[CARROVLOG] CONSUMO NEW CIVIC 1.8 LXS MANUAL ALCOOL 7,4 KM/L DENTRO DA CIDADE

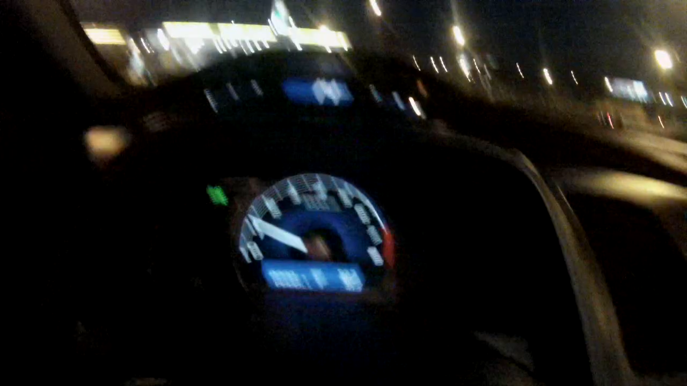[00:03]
Deixa eu começar a filmar aqui, 78.3,
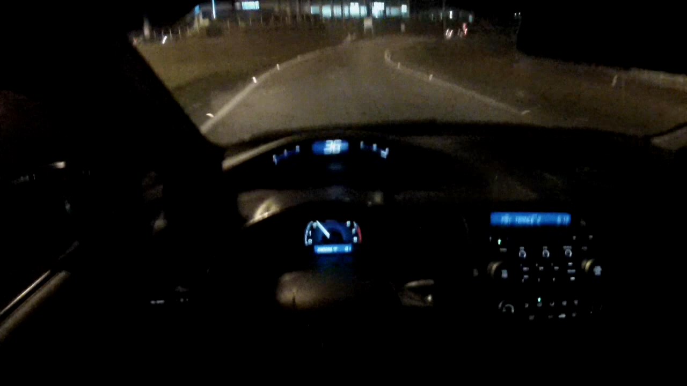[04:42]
né Carro vlog Carro vlog Carro filmador Vocês viram ali Deu 9 litros O carro tava só guimbinha Não sei se tá no ângulo bom A câmera, acho que tá Tava só guimbinha ali Da gasosa, né Não tinha nenhum pontinho De combustível E agora eu vou filmar Até derreter ele, ó O carro tá agora com 90 mil E 98 É, deixa eu mudar de faixa Tá com 90 mil quilômetros E 98 Certo Deixa eu puxar o celular aqui Não
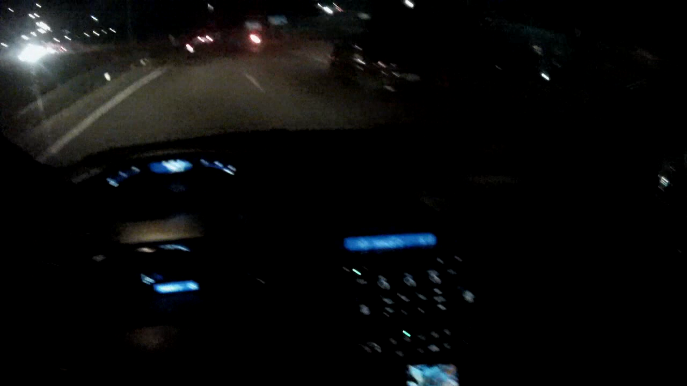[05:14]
façam isso Que eu vou até calcular Deu 9 Vocês querem ver Como é que nós vamos descobrir Se o carro tava aí Esse povo doido Atravessando a rodovia Ó, vou puxar aqui A calculadora Certo Eita, era pra ir na calculadora Não tem carro nenhum atrás Não tem carro nenhum na frente Eita, zicou tudo aqui Essa bosta do celular Calculadora Vamos lá Vamos fazer as contas aqui Mais ou menos Pro próximo vídeo Normalmente toda vez Que eu abasteço É,
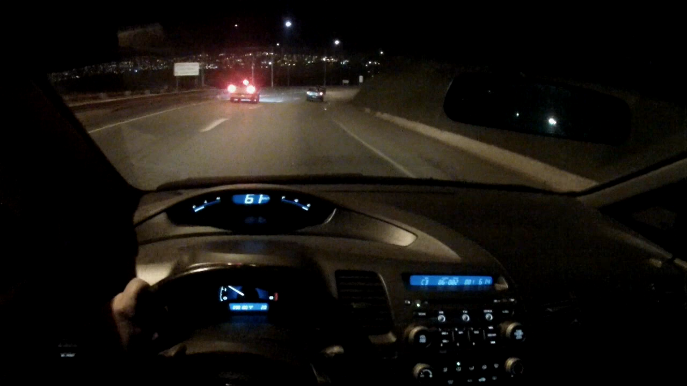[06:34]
Vezes 7.0 Deixa eu ficar aqui Vou cair pra cá Calma aí, gente Muita calma Muita calma Que vai ter o radar Ali eu vou reduzir Já que eu vou falar Um negócio aí Sobre a 020 E a velocidade real Vezes 7.4 Certo Vou rodar 69 km Com o carro
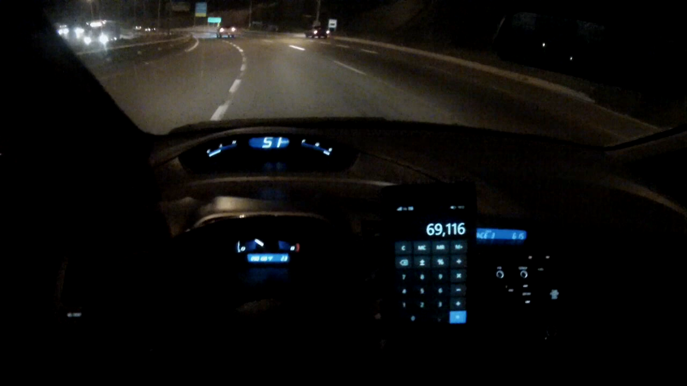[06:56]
Certo Eu vou ter que rodar Quase 70 Eu jogo meio que pra baixo Porque como Tava só o guimbinho Do combustível Normalmente eu Jogo essa média Quando tá 2 pontinhos Acendeu com 2 pontinhos O reserva Eu já Eu já vou abastecer Então não rodo com o carro Não Então aqui ó Como
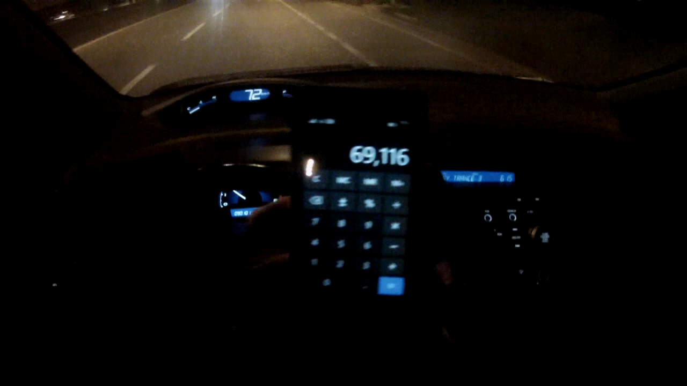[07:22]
vocês podem ver Fazendo as contas Até o carro cair de novo Ali no guimbinho Ele teria que rodar lá 69 km Eu já rodei 2 km